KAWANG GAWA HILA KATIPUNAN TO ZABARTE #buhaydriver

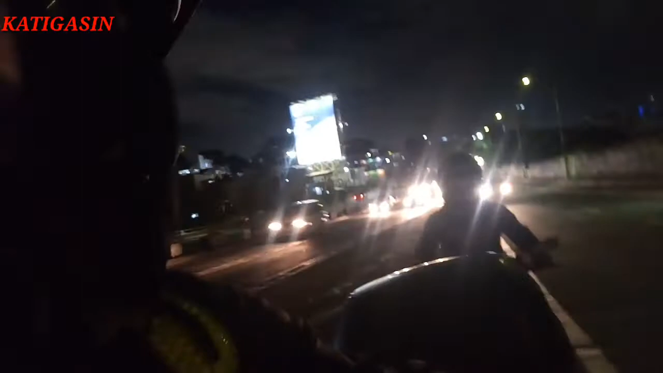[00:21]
Yan. Sa likod siya. Hilain ko muna siya. Okay. Malayo-layo to. Dito pa lang kami sa Katipunan.